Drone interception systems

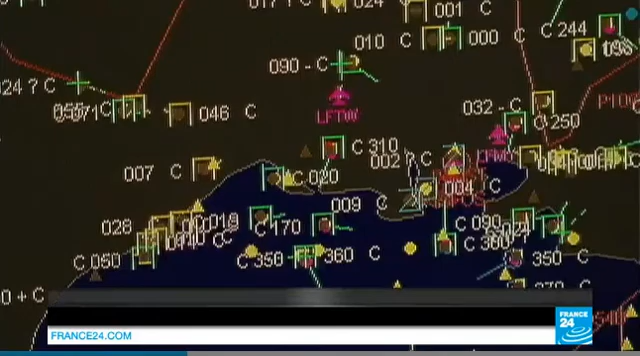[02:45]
However, drones are too small and fly too low and so are off radar, making interception a real challenge.